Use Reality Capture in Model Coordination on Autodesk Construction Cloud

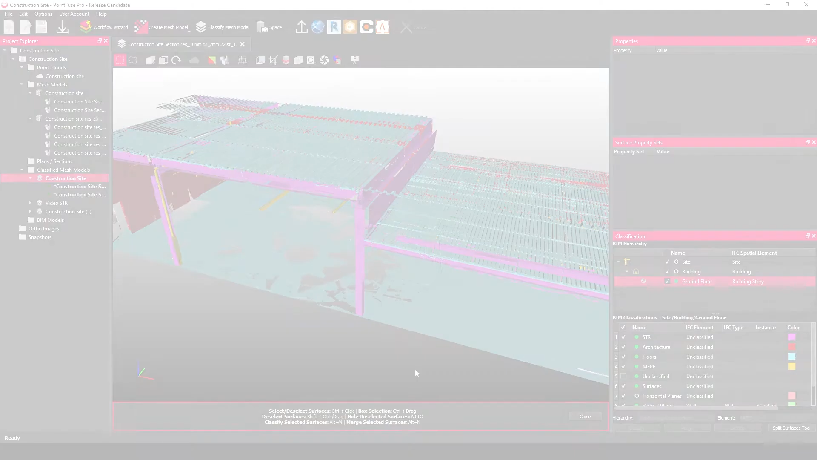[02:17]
So I'm just going to jump back into PointFuse for a second so as I said I've already created this mesh and I've already classified it to some
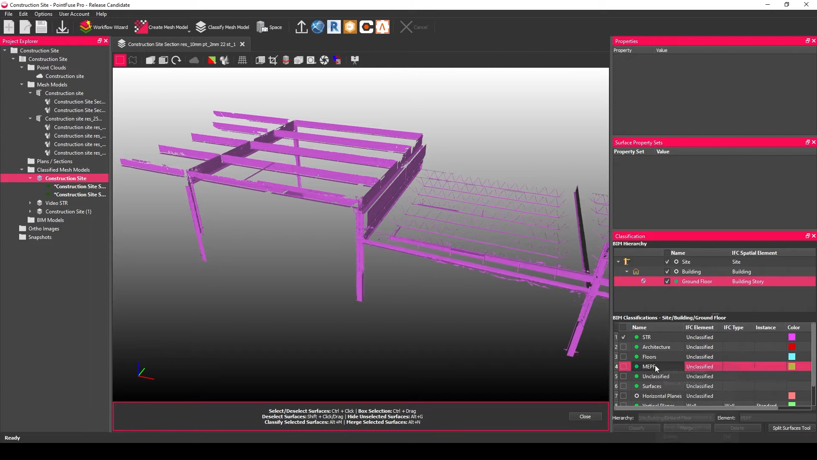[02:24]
basic to some basic layers so the structural and the MEP those are going to be important because realistically they're the sort of layers that you want to be clashing against. What you don't want to be clashing against is is all of your unclassified features.
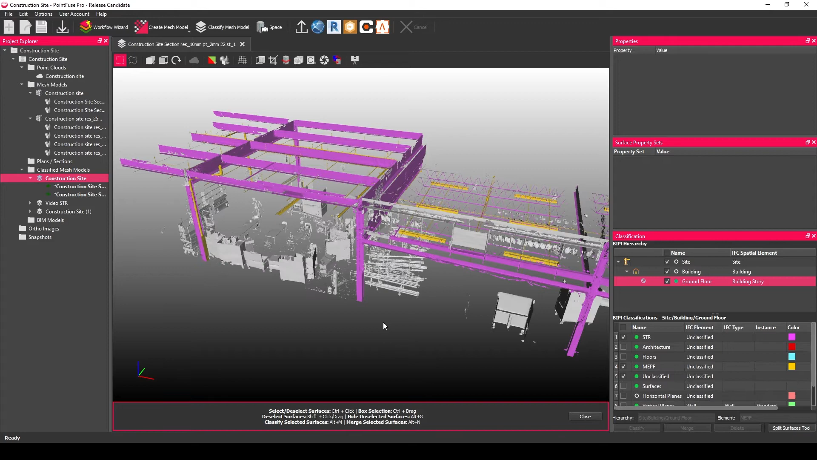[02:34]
If I switch everything else on in fact you almost want to
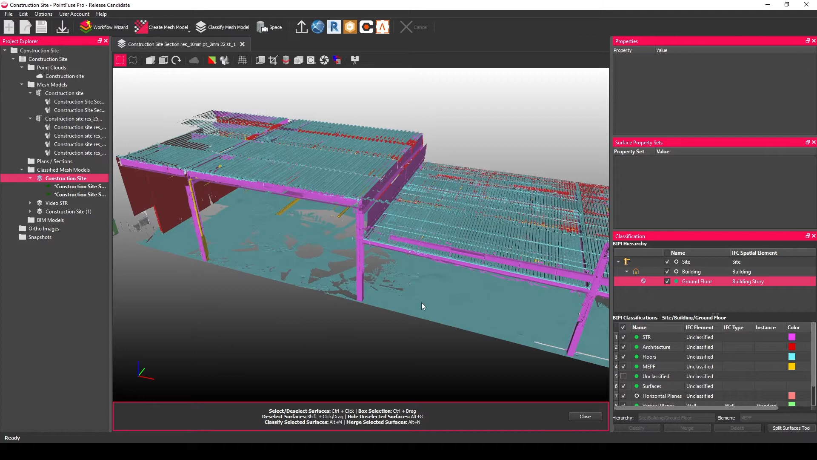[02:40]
keep those unclassified things off because that's lots of noise it's going to produce lots of false positives if you coordinate against it anyway. What you then want to do is you then want to hit the Revit button just at the top you want to choose a safe location
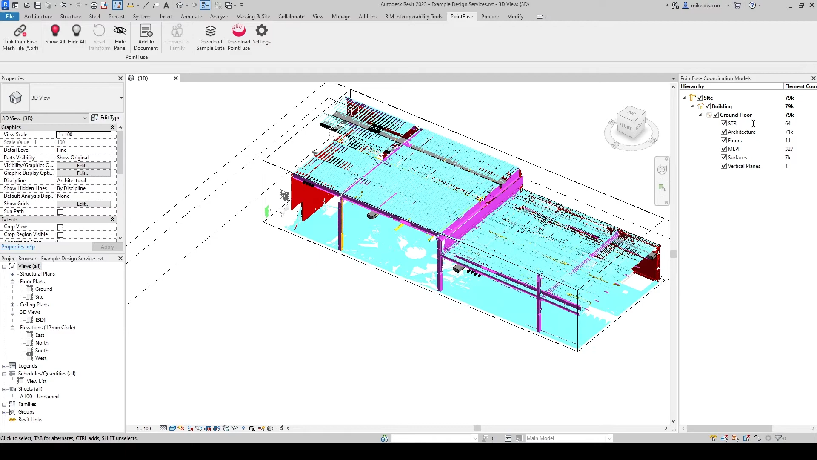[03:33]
here so as you can see we've got some nicely aligned reality capture
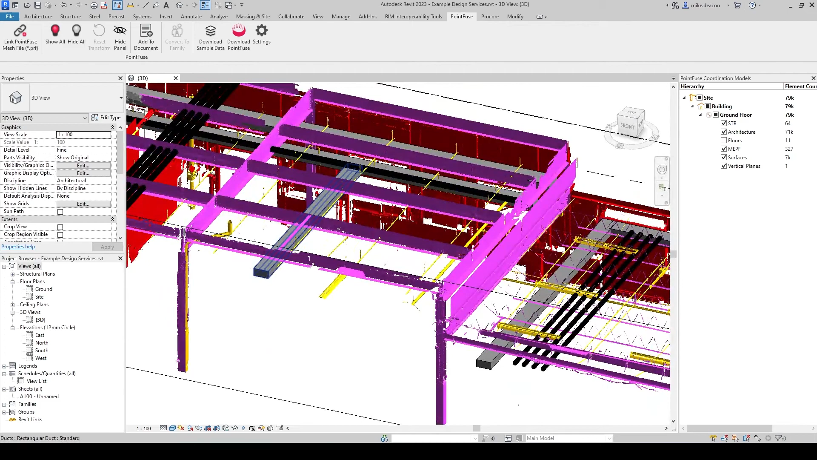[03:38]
data that's sitting against our design data here that's all very well and good in Revit we can visually coordinate against it there what we actually want to do is